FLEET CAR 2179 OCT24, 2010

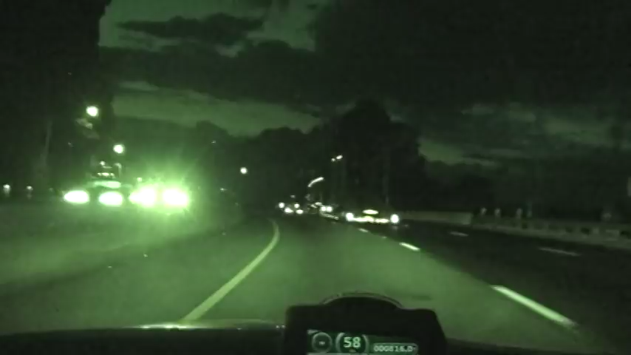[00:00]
This guy is really leaning on this vehicle here.
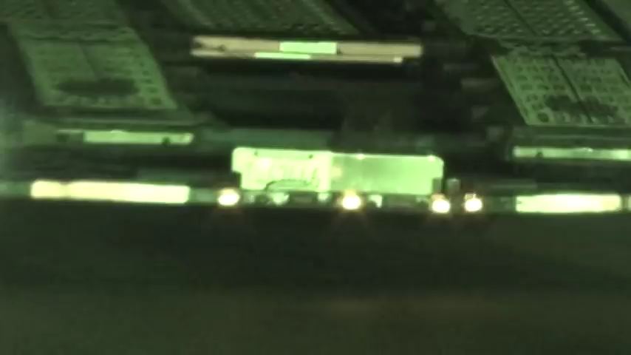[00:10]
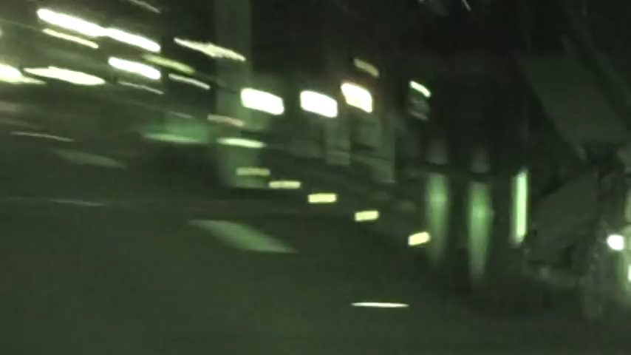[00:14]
It's a 40 mile an hour curve right there.
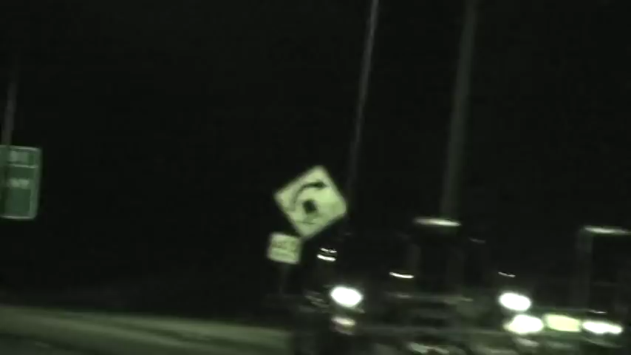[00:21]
It's a rollover sign. It's also up there on the bridge. This driver is just about to stretch out, maybe get a little bit.
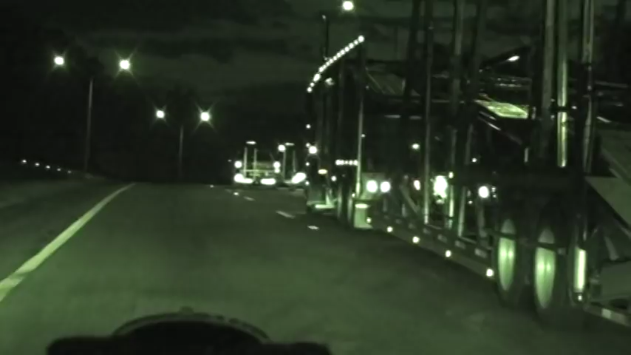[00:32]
Start, stop, 103, coming under this curve at about 52 miles an hour. 51.